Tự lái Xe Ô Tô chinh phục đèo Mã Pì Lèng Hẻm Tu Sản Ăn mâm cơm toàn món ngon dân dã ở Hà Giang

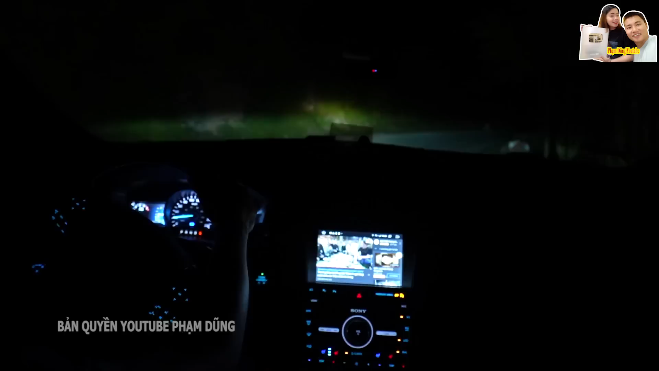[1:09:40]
Bây giờ thì mình đang leo đèo Mã Pì Lèng vào ban đêm nhé các bạn. Clip này thì ban ngày mình đã cùng với tất các bạn chinh phục đèo rồi.
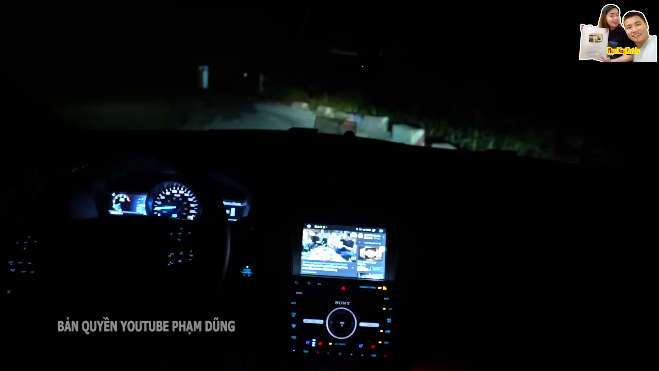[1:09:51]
Nhưng mà bây giờ hiện tại đang là khoảng 8 giờ tối các bạn ạ. Và mình đang chinh phục đèo để mình lên trên Mã Pì Lèng Panorama để gặp anh Hải các bạn ơi. Và mình sẽ tạm biệt các bạn để kết thúc clip này tại đó luôn nha các bạn. Mình vẫn quay một chút để các bạn xem thêm về cái cung đường đèo Mã Pì Lèng vào ban đêm các bạn ơi. Sau khi mà mình gặp anh Hải thì mình lại còn phải đánh xe về lại Đồng Văn đúng không anh Dũng? Đúng rồi. Thì tại vì mình tối nay thì mình vẫn còn ở Đồng Văn, đồ đạc ở đó, xong rồi tối nay mới là xếp hành lý để sáng mai di chuyển.
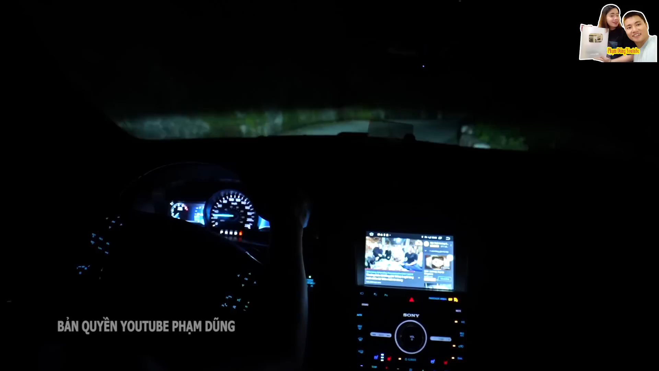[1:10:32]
Chung là buổi tối này thì anh Dũng phải tập trung cao độ đấy. Đã leo đèo ban ngày đã khó rồi, bây giờ mình còn đi ban đêm nữa. Mà ở trên này nó có một cái khó khăn rất là lớn khi đi ban đêm, mà mình thấy là đường nó quanh co liên tục, nên là đèn của mình sẽ không có rọi được quá xa. Mình sẽ không có thấy được cái quãng đường dài phía trước.
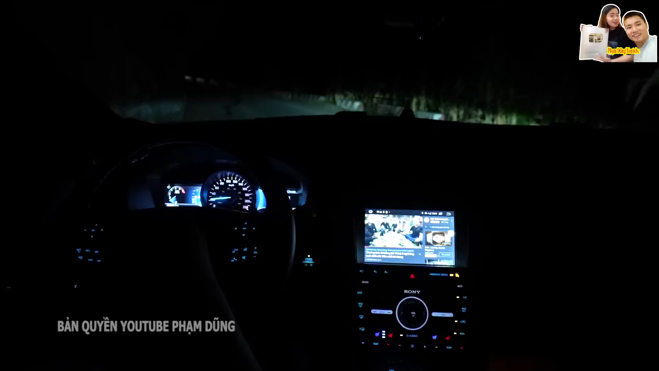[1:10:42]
Mình chỉ thấy được phía trước khoảng 50-100m thôi. Thì sau đó nó lại có một khúc cua khác rồi, nên là mình không có tầm nhìn rộng hoặc là xa được,
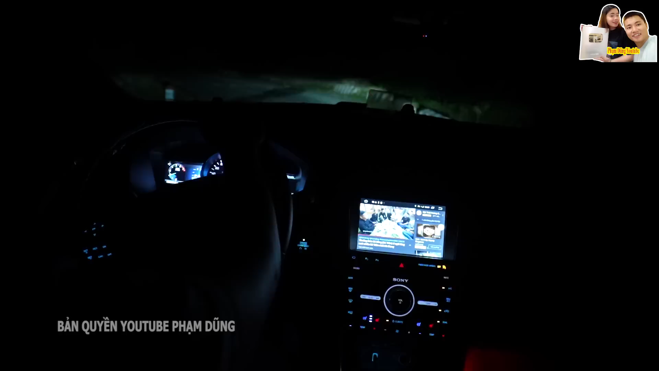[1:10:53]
nên là sẽ rất là nguy hiểm các bạn.